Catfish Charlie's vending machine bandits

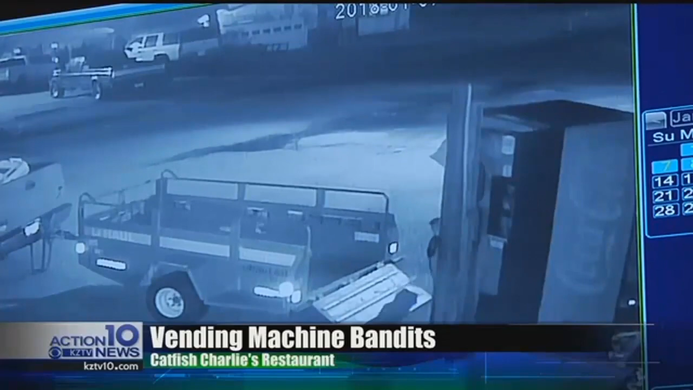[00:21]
A pair of bandits caught on surveillance camera taking a soda machine from Catfish Charlie's. I'm really tired of people stealing.
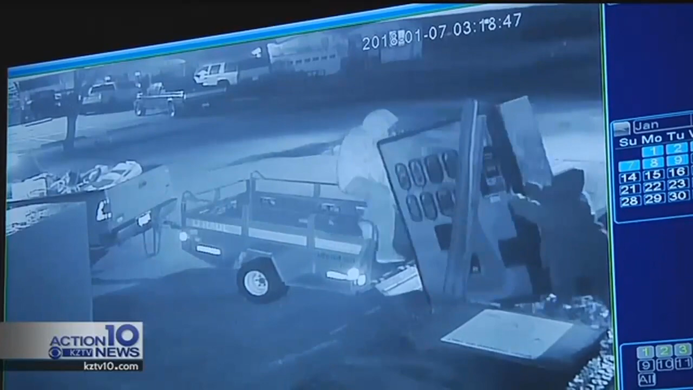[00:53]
So the back end of the trailer fell to the ground and the hitch flew up and scraped straight up their tailgate and into their handle on the tailgate and then they kind of were flustered about that and had to turn around and fix that. The thieves got away with a vending machine valued at $2,500. They also took about $100 in product plus $26 in change.